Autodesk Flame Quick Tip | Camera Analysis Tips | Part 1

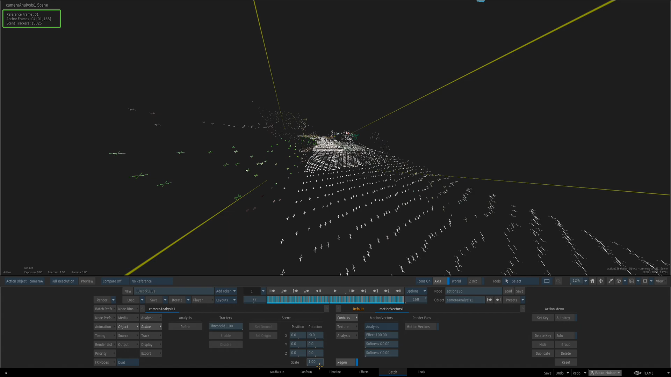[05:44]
Well, we do have the ability to scale our scene. Uh, I can do it gesturally or just punch something in.
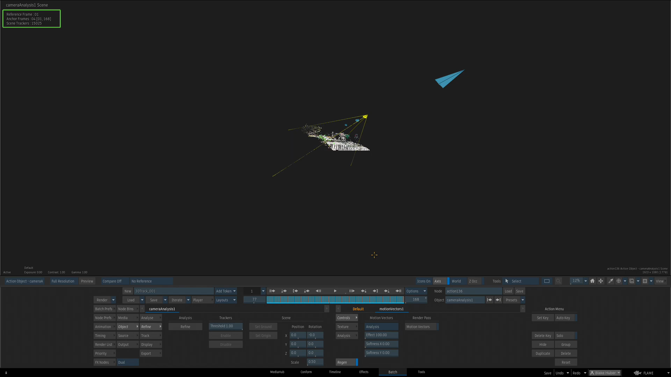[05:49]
So now if I go to 0.5, now it seems like a much more manageable kind of,
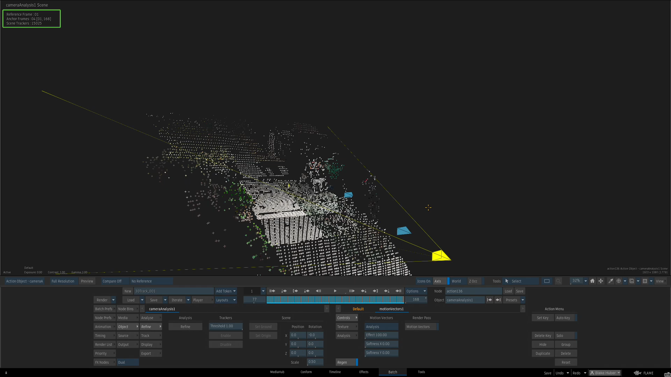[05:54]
um, point cloud, uh, for me to work with and, uh, at no real cost to the scene itself. Uh, I would like to set the ground plane.
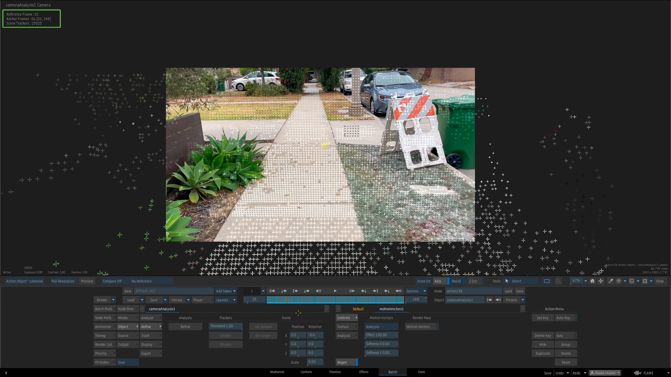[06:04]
So we're going to go ahead and choose some points that we think are on the ground. Uh, I can hit F8 again to kind of, uh, check to see, to make sure I'm grabbing the right points.
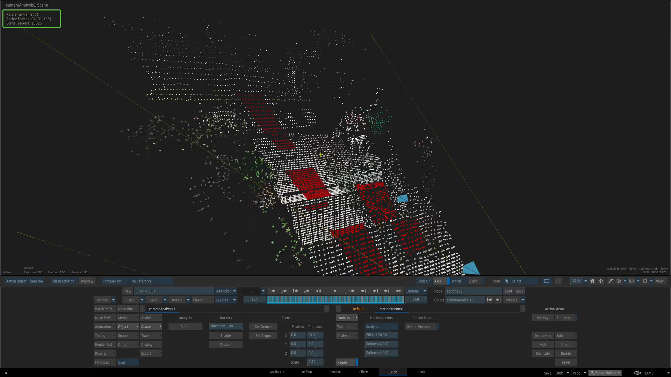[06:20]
Uh, when I hold the alt key and, and rotate, then I'm kind of in this perspective view.
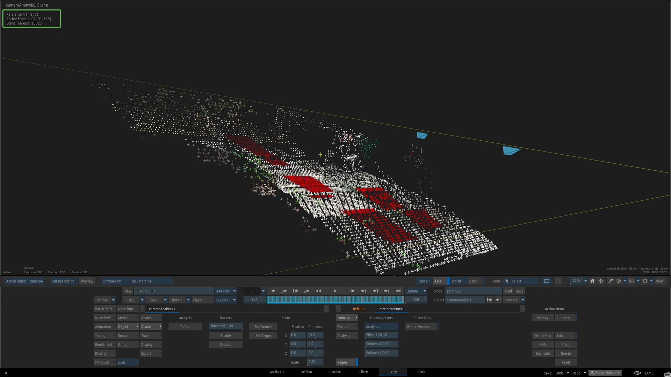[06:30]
Uh, these all look good to me, like they're on the ground. So I'm going to hit, go ahead and hit set ground.
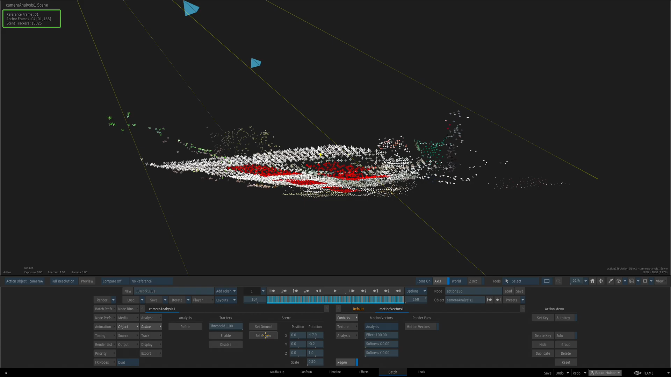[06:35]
And now we have oriented the scene.
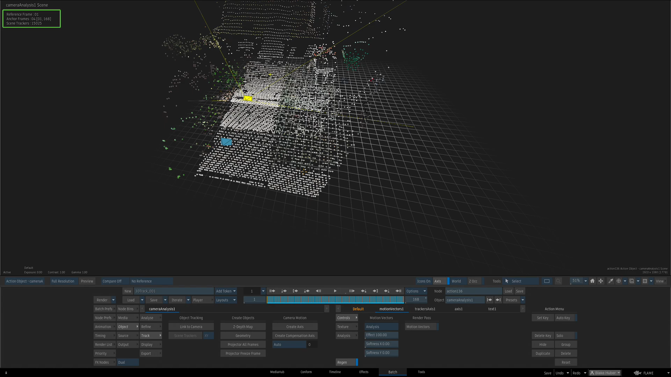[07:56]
you know, I can put a locator for anywhere in the scene. That's not so much an issue. Uh, and then I start to just get a bunch of these axes and nulls.
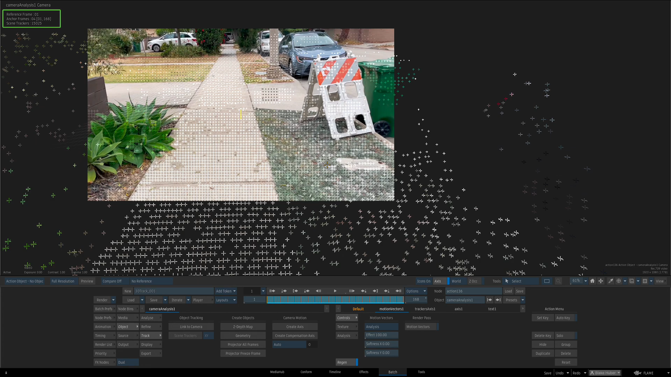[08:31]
However, what I really wanted to showcase here was the fact that like, I want to see this point cloud in our working view so that I can kind of keep changing the scene and know where I'm at without having to keep referencing this, uh, camera analysis kind of, um, uh, view. So what we can do is, uh, go to a display under the camera analysis and in this, uh, result view, there is a check box for show trackers.
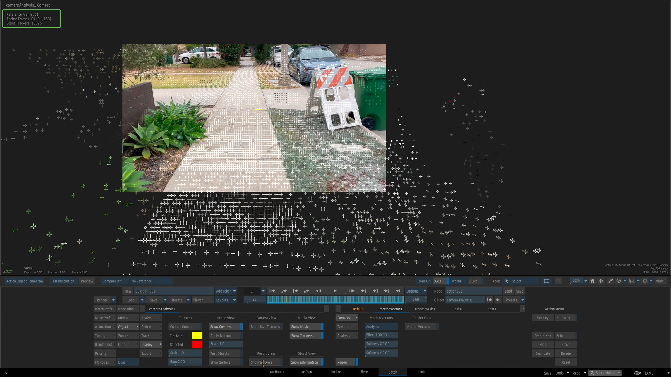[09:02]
And what's really helpful about this now is now I'm in my F4 view and if I go to shift one, uh,
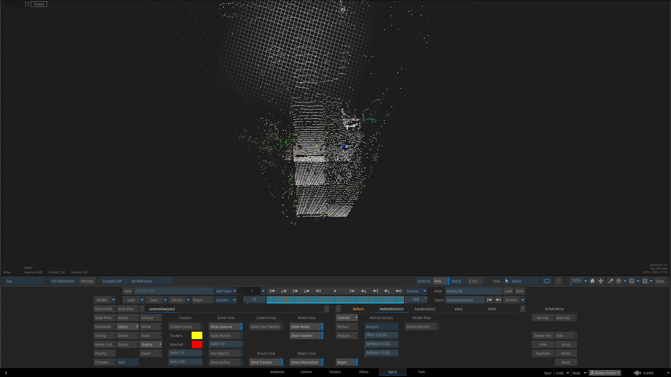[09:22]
shift two, shift three, shift four, et cetera, I now see my point cloud. And why is this helpful?
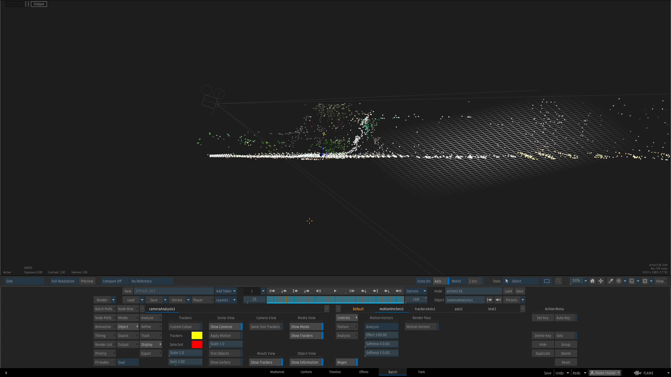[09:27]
Well, now I can place things in the scene, uh, with a lot more accuracy for what I might be trying to do. So if I'm just going to get, let's say,
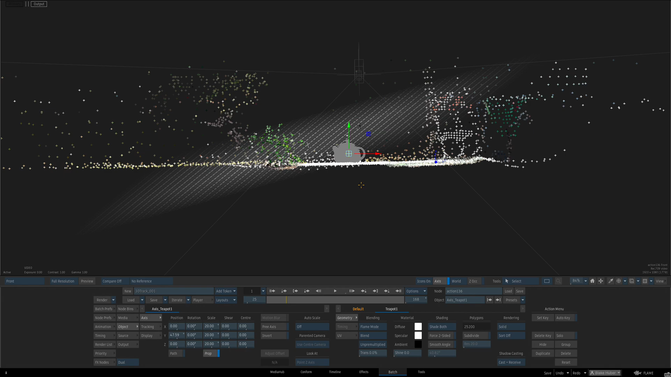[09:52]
where it is in the scene just by using this point cloud. So I know that if I want to move it over there and then,
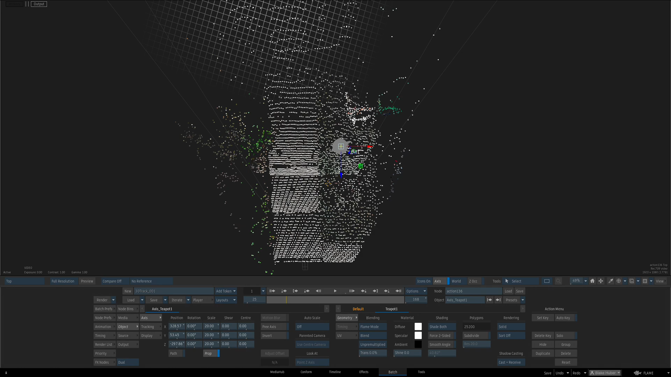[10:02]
uh, space F4 to get into kind of my perspective view, I can still now interactively see it with the point cloud in place.
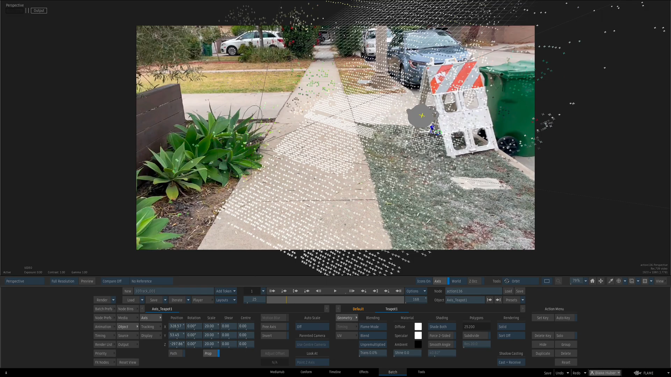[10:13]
Um, and I think it's just going to really help me line it up.
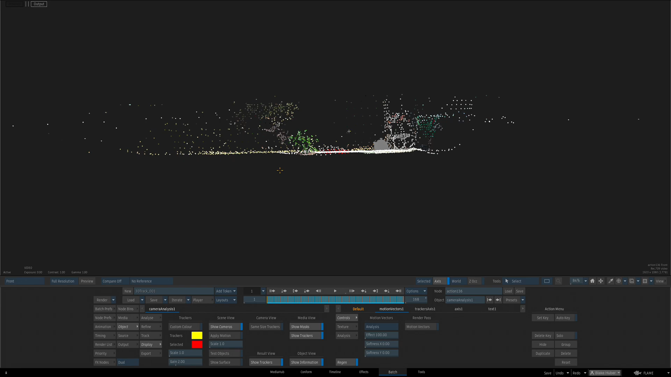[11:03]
So you can really set your scene and, uh, see each view as, as if you were in a 3d program.